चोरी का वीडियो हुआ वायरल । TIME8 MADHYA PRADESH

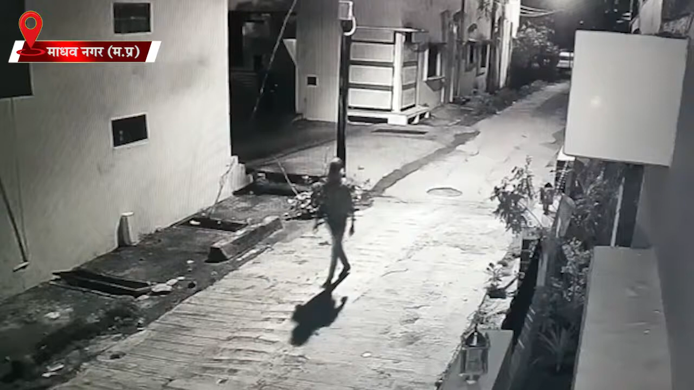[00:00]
माधवनगर थाना चेतर के एलपी भारगवनगर में हुई पीतल के गमलों की चोरी करते हुए एक CCTV फोटेज वाइरल हुआ है जिसमें बदमाश गमले चुराते हुए नजरा रहे हैं घटना कुछ दिन पुरानी है एलपी भारगवनगर में रहने वाली कलपना सिह ने माधव मंगलवार की रात दो